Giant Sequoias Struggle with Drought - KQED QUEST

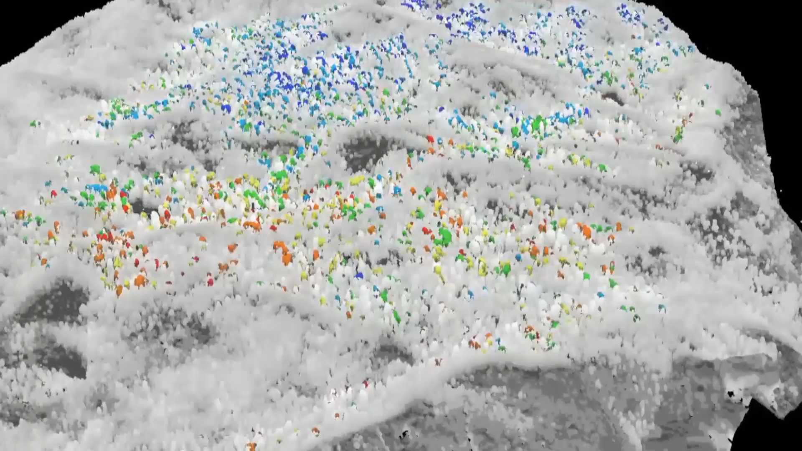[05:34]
The blue trees are getting the most water. The yellow, orange, and red trees are getting the least.